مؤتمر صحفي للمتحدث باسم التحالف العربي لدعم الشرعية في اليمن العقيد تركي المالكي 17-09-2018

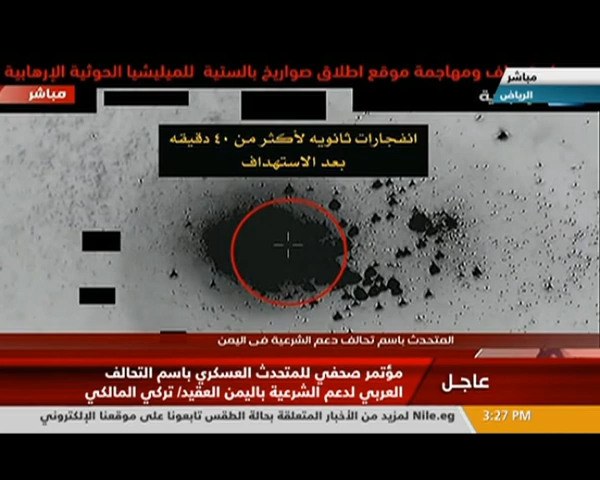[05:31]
تلاحظون أمامكم انفجارات ثانوية لأكثر من 40 دقيقة بعد الاستهداف وتستمر قدرات القوات المشتركة للتحالف في تحييد وتدمير خطر هذه الصواريخ الباليستية ليس فقط على أمن المملكة العربية السعودية ولكن أيضا على الأمن الأقليمي والدولي تلاحظون في الشريحة وفي الفيديو الانفجارات الثانوية من هذا الاستهداف
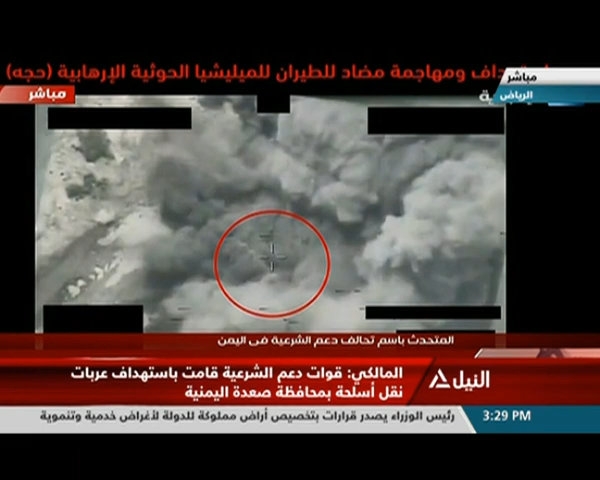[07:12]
استهداف ومهاجمة صواريخ كاتيوشة لمليشيات الحوثية في صعدة محاولة استخدام الغطاء النباتي ووضع صواريخ الكاتيوشة تحت الأشجار عملية الرصد والمراقبة والتدمير استهداف مستودع الغام كما تشاهدون في الدائرة هذه الألغام موجودة بأحد نقاط الإمداد للمليشيات الحوثية تم رصدها وتم تدميرها والله الحمد